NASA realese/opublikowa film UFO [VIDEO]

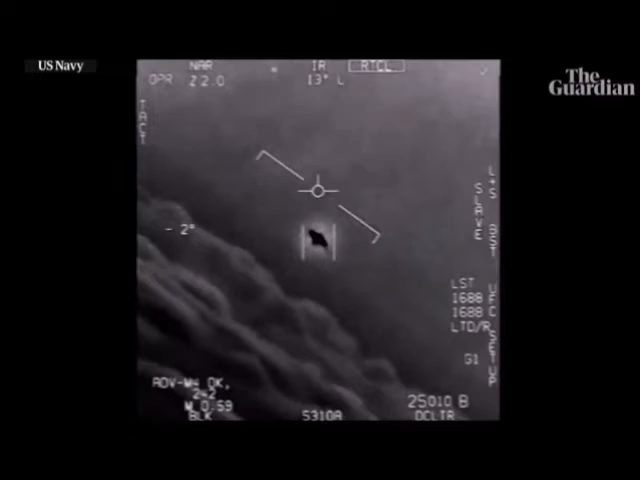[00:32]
That's not a lot of that stuff, is it? Look at that thing!